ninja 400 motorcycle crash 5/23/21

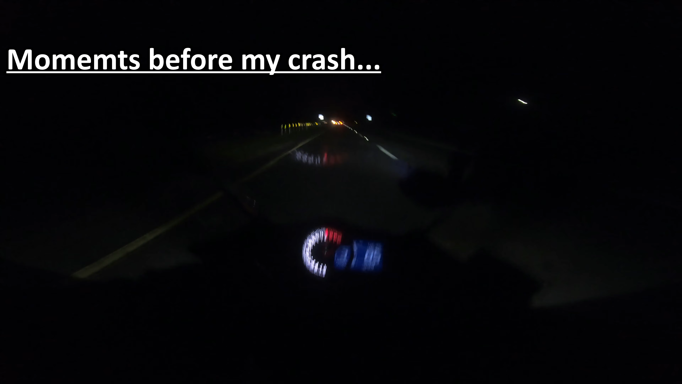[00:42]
Goes up so much quicker, and so does second. Alright, this is probably gonna be a bad idea, but I'm gonna try to speed on my road. I'm gonna have to put up my helmet though, because I can't really see, and hopefully, fingers crossed, no deer.
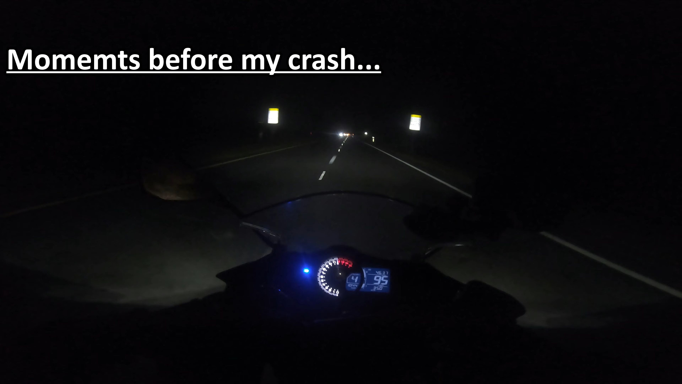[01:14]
Dude, fourth gets up to 100 pretty quick. Well, that's as fast I can get to it, dude. First could get to it so much quicker in another car. Or not a car, but a liter bike, I guess. I want an electric bike, high key though. That new Damien Motorcycles one.